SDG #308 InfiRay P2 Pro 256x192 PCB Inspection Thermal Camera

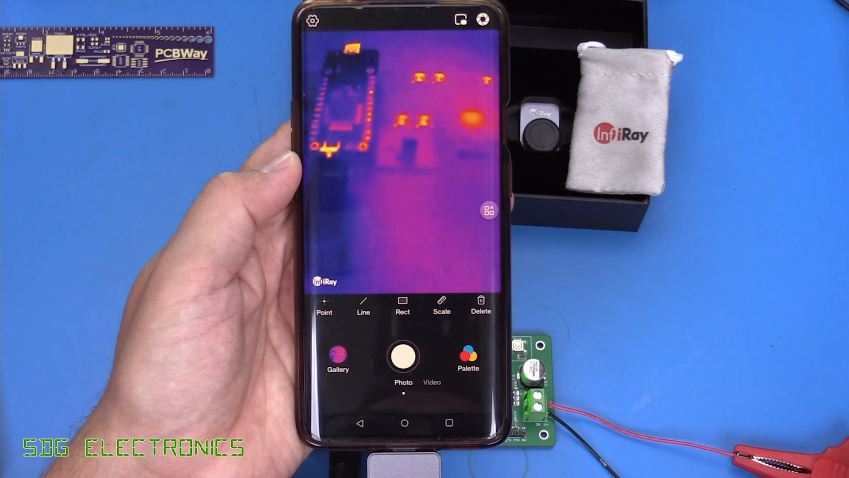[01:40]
So you can see it's detected the camera and then we get our thermal image here and we're just looking at the Laura PCB here.
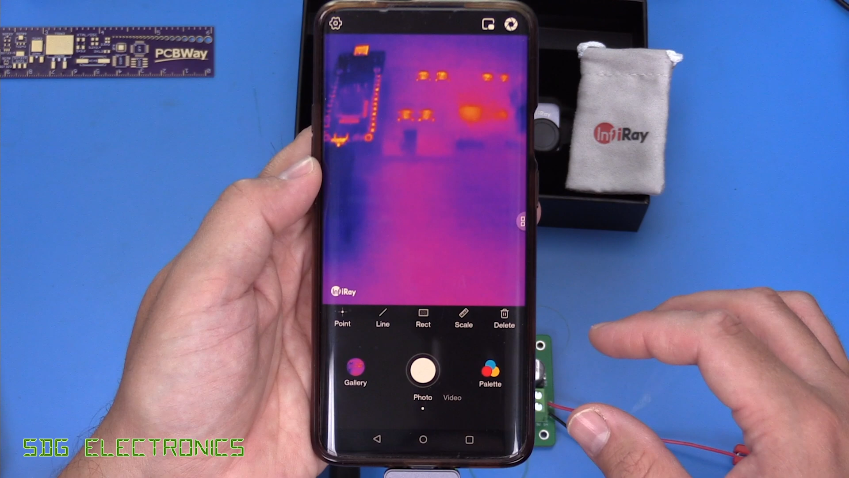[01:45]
Now one thing you'll notice is without the macro lens, things start to get a little bit blurry as we get closer to the PCB.
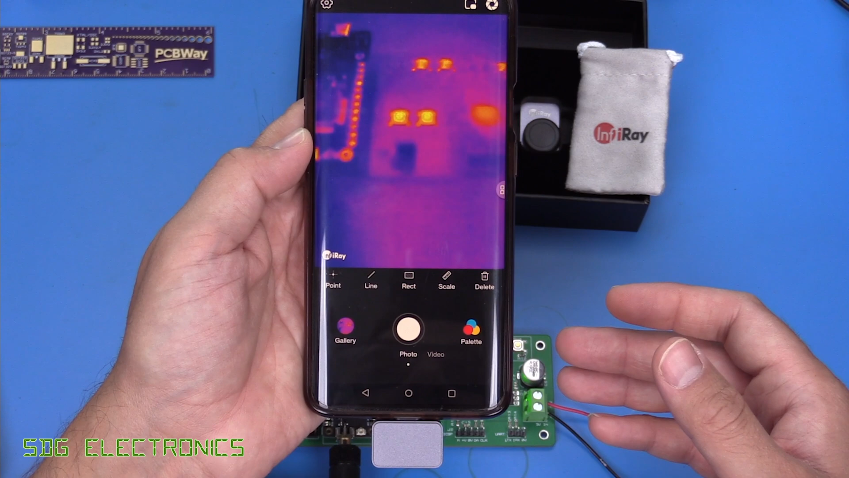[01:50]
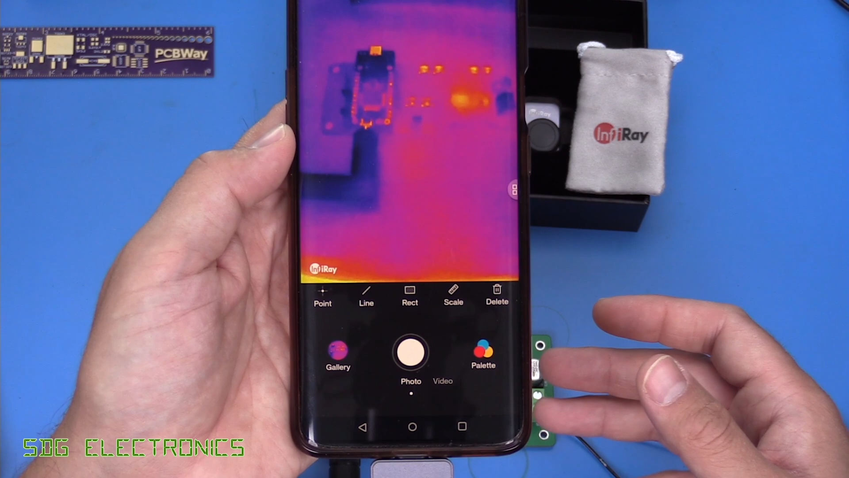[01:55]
It looks like really for things to be in focus you want to be about 30 centimetres away or more but because we've got a decent resolution
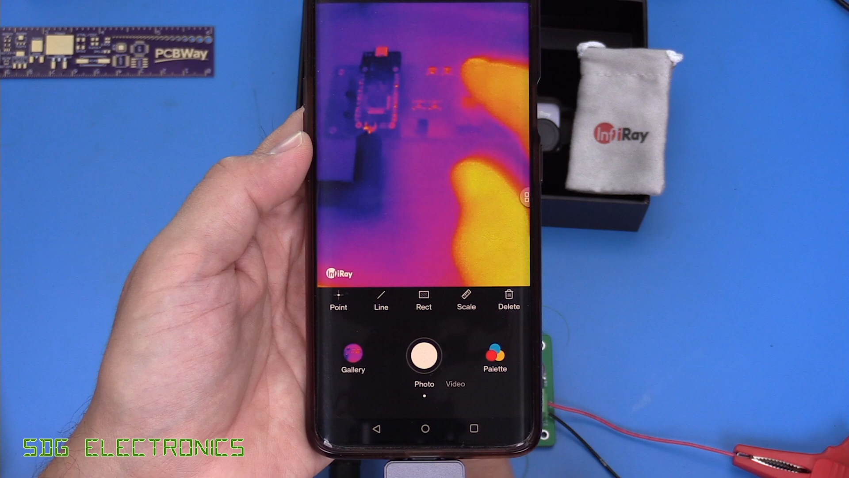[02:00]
you can still actually see a lot of detail on the PCB even from that extended distance.
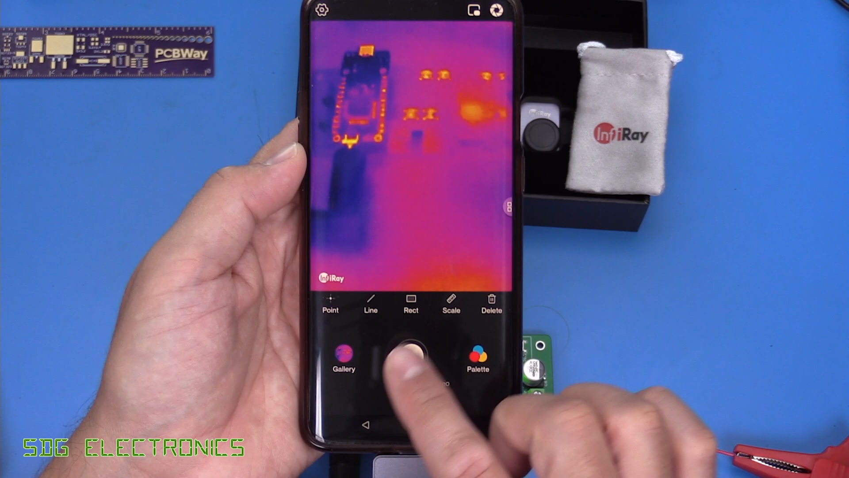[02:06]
We've got various options on the user interface so we've got the palette so you can choose the different colour schemes.
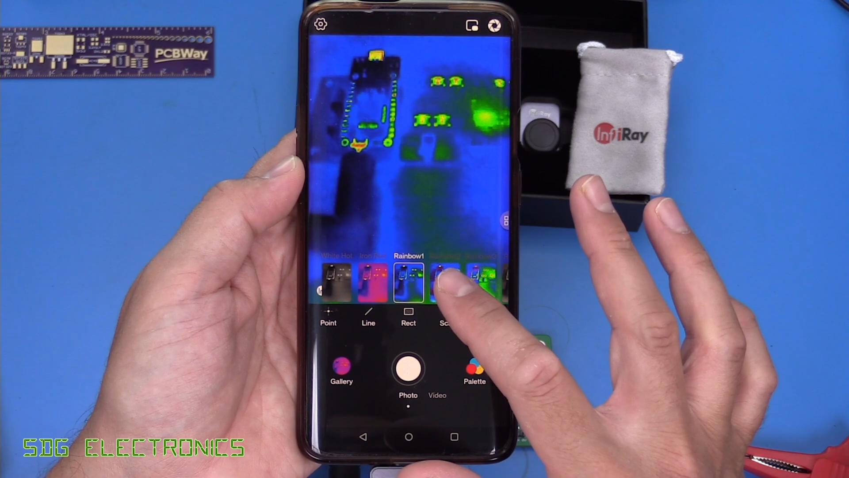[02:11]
I think most people are going to use just the normal iron red.
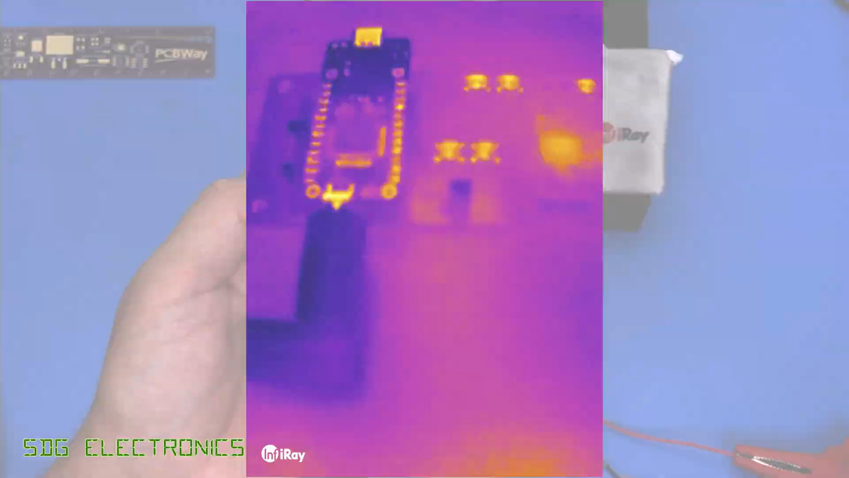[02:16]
We can take photos and when you press the button there it will take a photo of it.
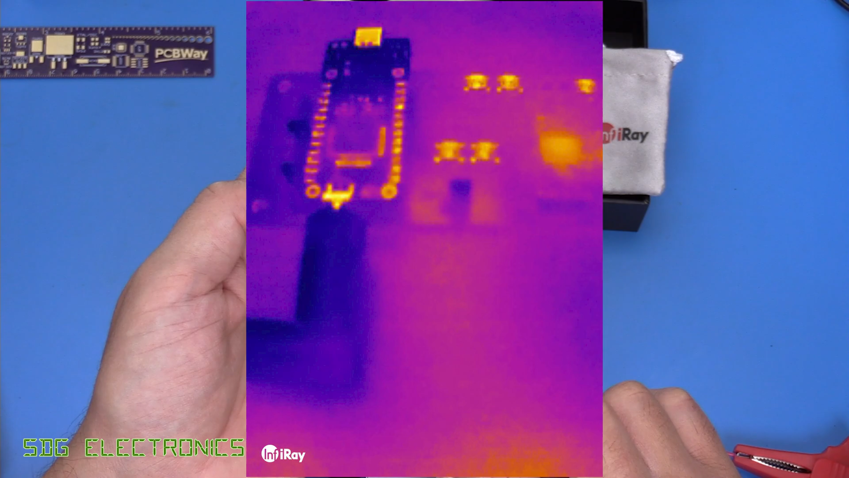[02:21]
We can also do videos and so this will start recording now.
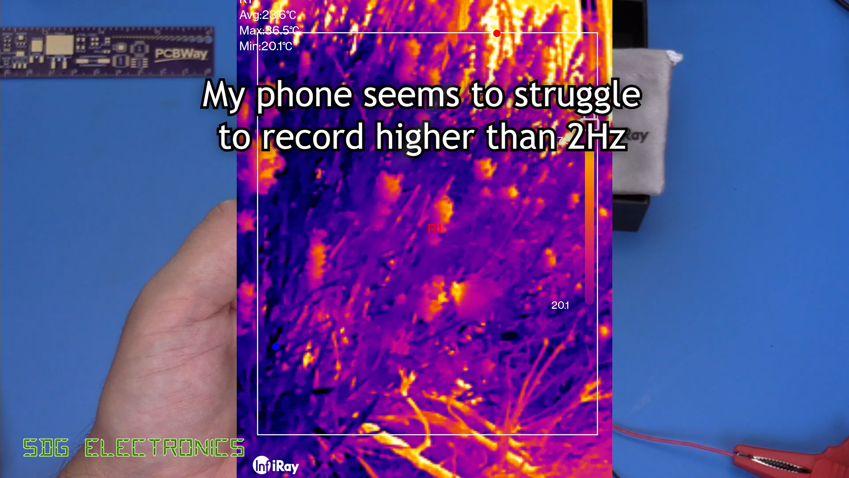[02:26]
On screen: min 20.1°C
It does seem to affect the refresh rate a little bit on my phone but certainly maybe on a more powerful phone we won't see that effect.
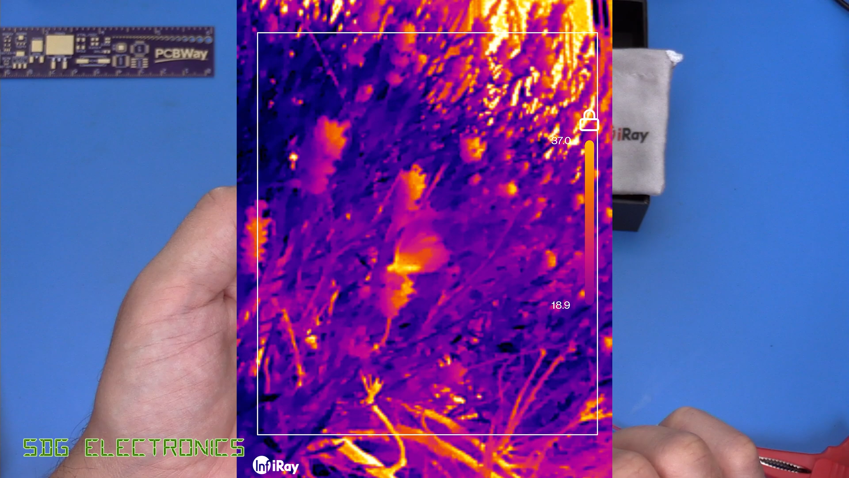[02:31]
But you can see the refresh rate is definitely that nice 25 Hertz.
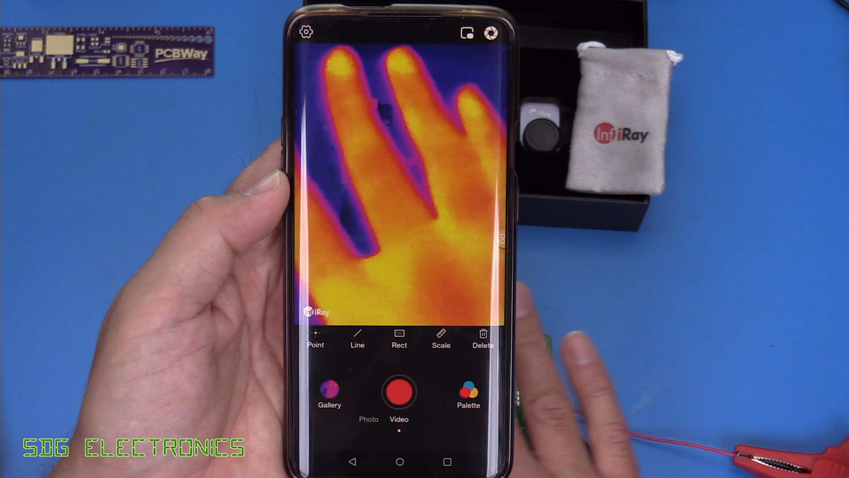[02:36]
Very very smooth.
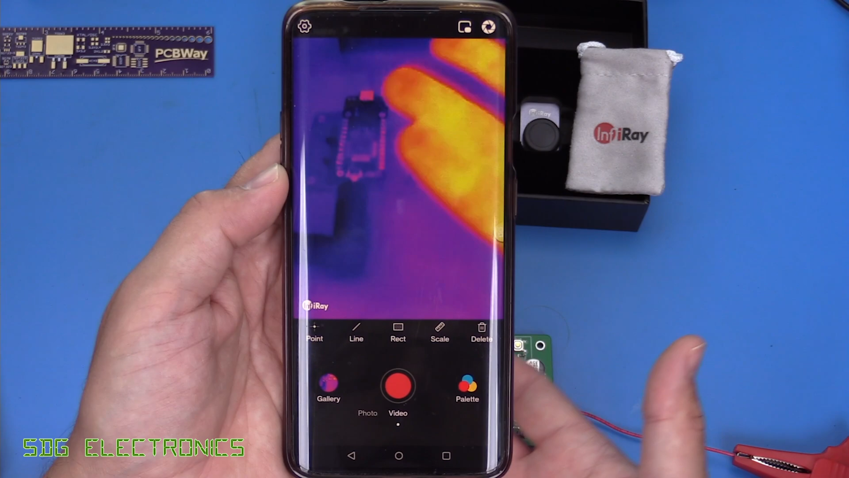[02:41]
Every few seconds we will get a brief pause as it does the thermal calibration but everything looks really nice in terms of image quality. Now in terms of other things on the user interface we are able to see temperature.
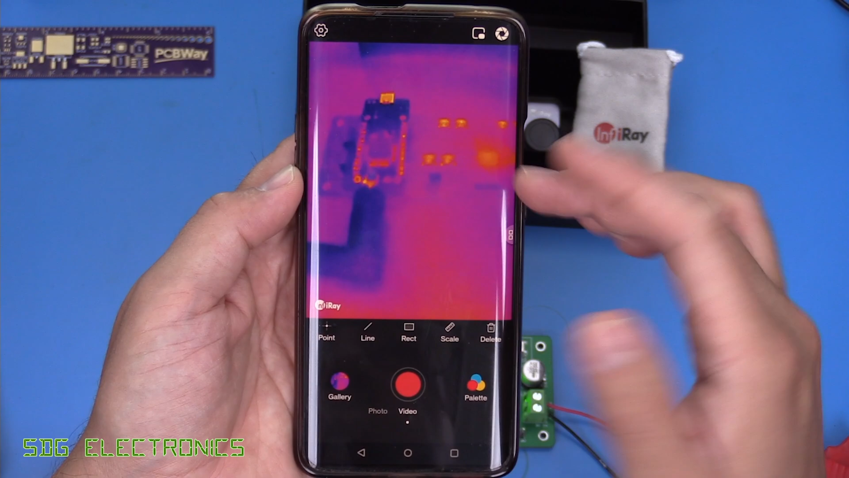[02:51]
At the moment you can see there's nothing that indicates what the actual temperatures are of items so we've got a scale that we can enable. It's saying the hottest thing here is about
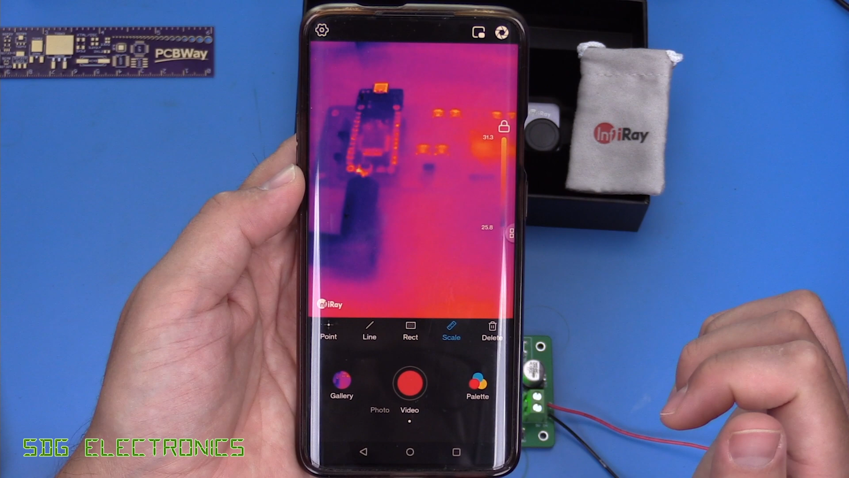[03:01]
31.5 degrees but if we want to look at the temperature of specific objects you can pick point there and then you can click on the image on certain areas. It will say there look like 31.5 here. We can add multiple points and it will give us those three temperatures on the side there. We can get rid of those and instead if we're only interested in a certain area of the image we can draw a box and it will tell us the average,
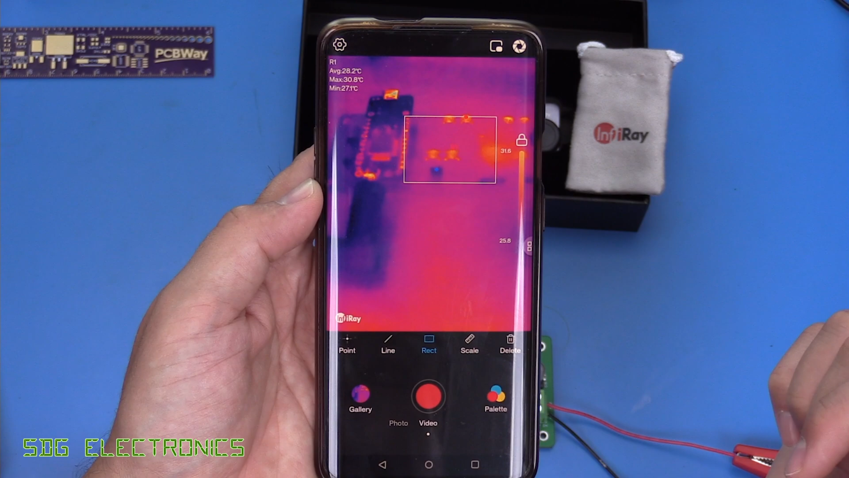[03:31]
On screen: max 30.8°C
the maximum and the minimum temperature in that box and we can also look at the temperature along a line. So here it's saying average is 27.6 with a maximum 29 minimum of 26.6.
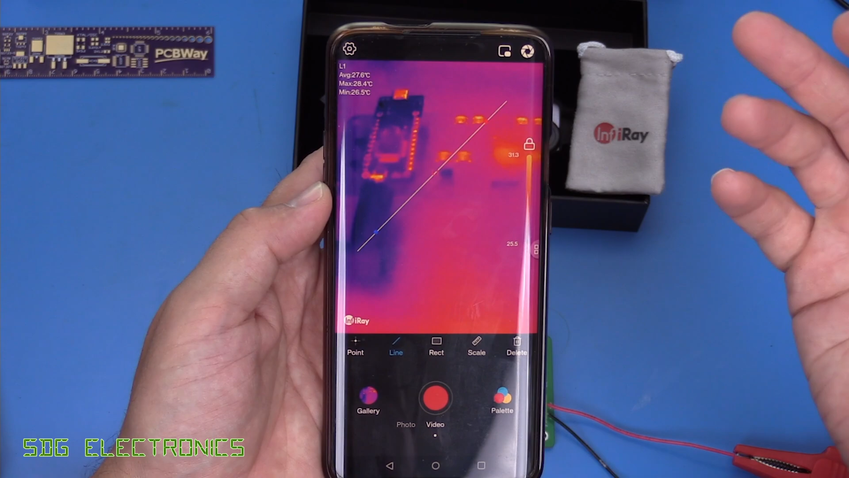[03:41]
On screen: max 28.4°C, min 26.5°C
So those are fairly standard features. I think we see those on most thermal cameras that use the mobile phone.
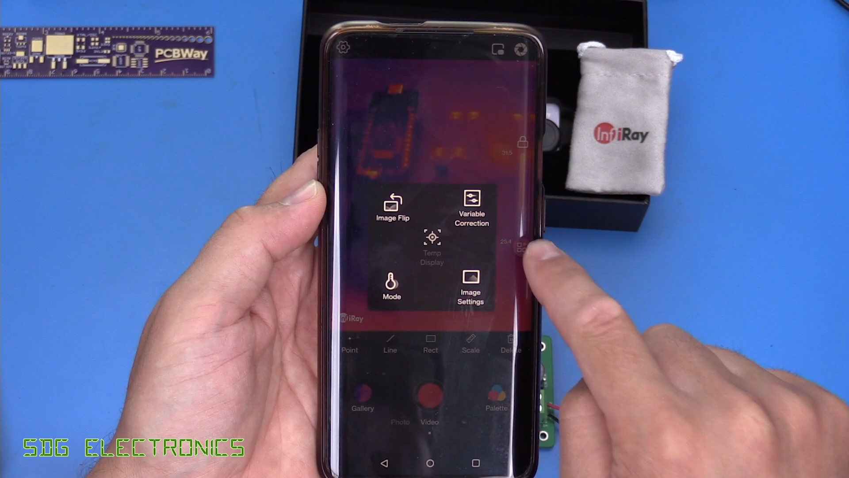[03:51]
There's also another menu that you just saw there. So image flip, especially if you're using the extension cable you might want to flip the image around.
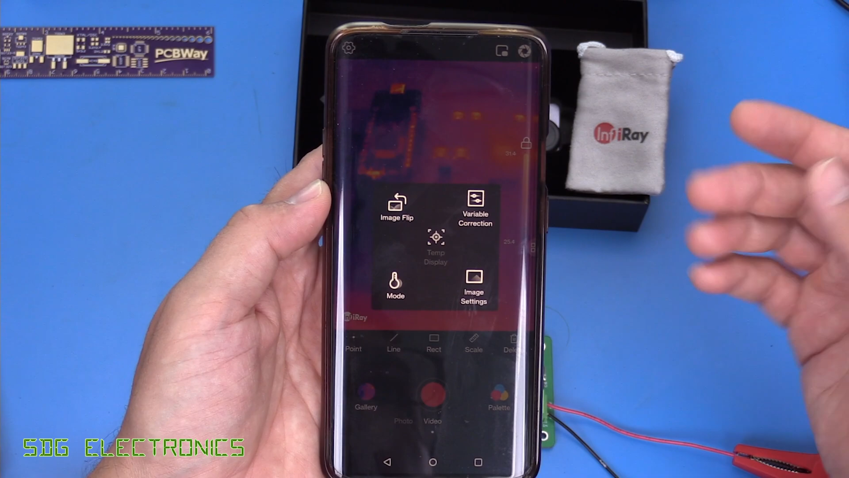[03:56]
So this allows you to rotate the image